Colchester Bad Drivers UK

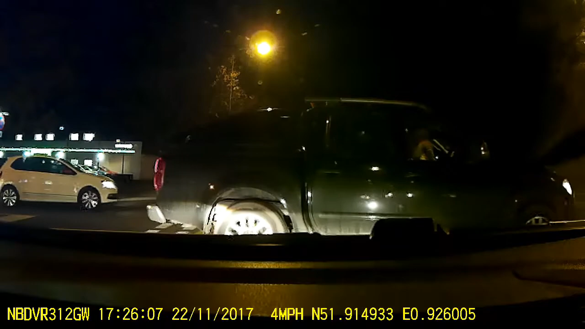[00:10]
You're on your phone for starters, driving through. Yeah, because you're blocking me in, you prick. What is wrong with you? Dash cam, prick.